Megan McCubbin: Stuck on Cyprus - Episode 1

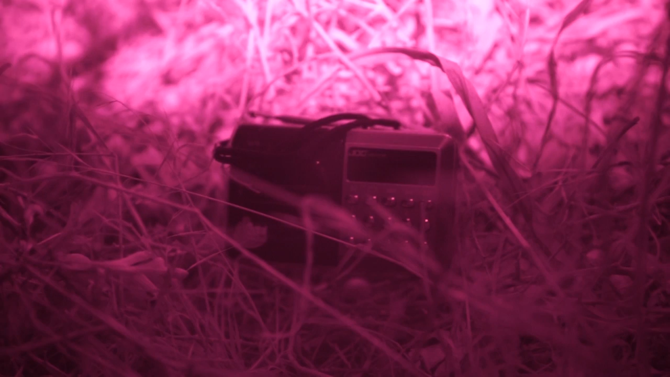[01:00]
This device here is called a decoy. This is what the trap is used to entice birds down from the sky onto the branches where their limesticks are laid out waiting perfectly to trap them.
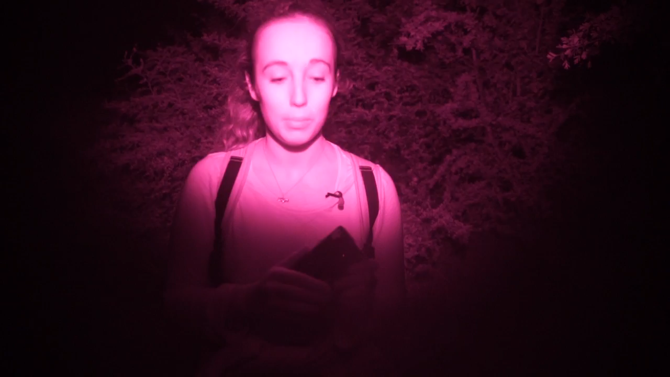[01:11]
So this morning when we went to see the limesticks we actually found this black cat caught on some glue.